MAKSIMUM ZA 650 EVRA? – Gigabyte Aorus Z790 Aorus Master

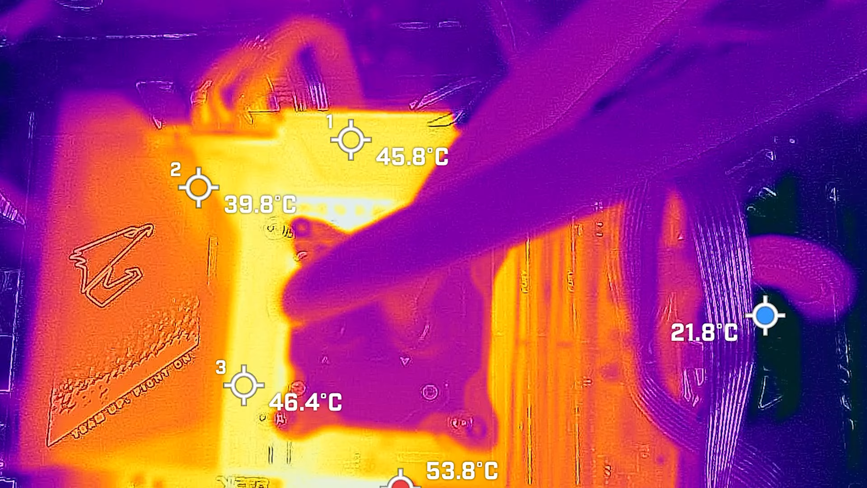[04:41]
na hladnjacima je putem naše termalne kamere zabelažena maksimalna temperatura od 46 stepeni. A isto važi i za temperaturu zavojnica. Što bi se reklo u žargonu, hladna i ne znoji se.